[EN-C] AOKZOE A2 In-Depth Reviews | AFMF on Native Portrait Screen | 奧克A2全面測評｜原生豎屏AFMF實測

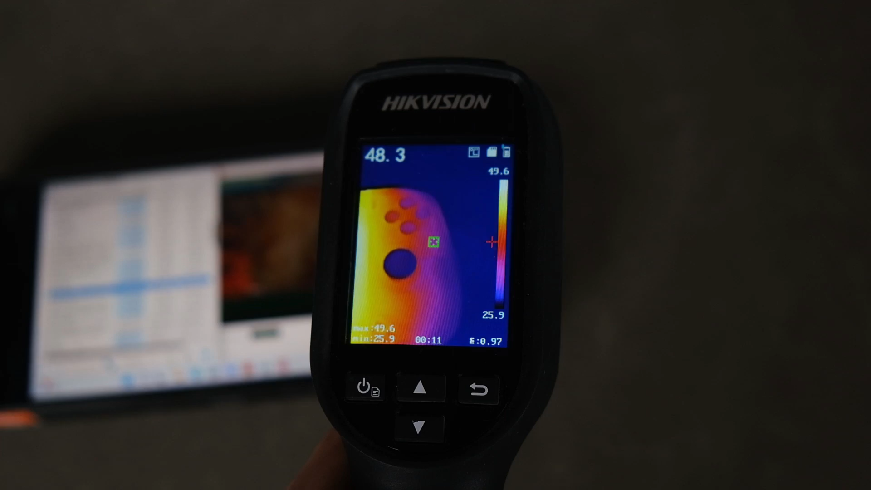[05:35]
多度正面最热的位置集中在屏幕中心区域会来到50摄氏度左右背部或
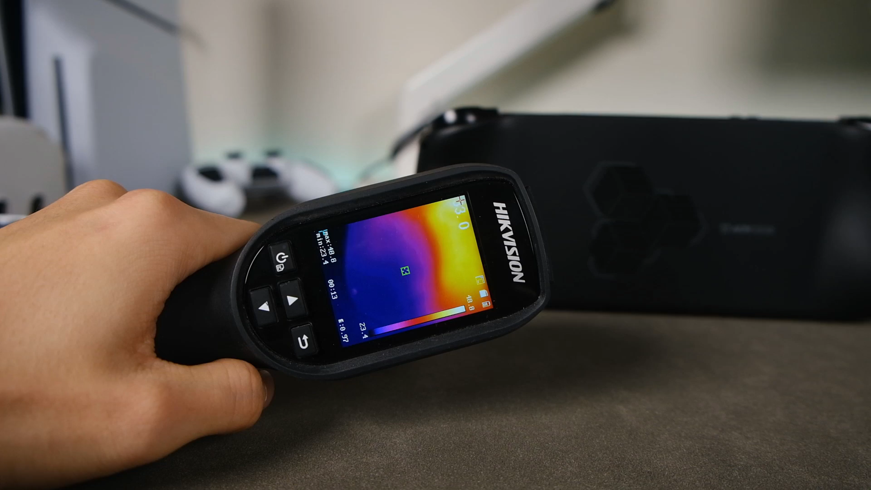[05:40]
把区域温度控制的也相当不错如果你手指伸得比较远会感受到一点点热量在40摄氏度左右总之以30W TTP有玩是不会有任何散热焦虑的现在的烤机时间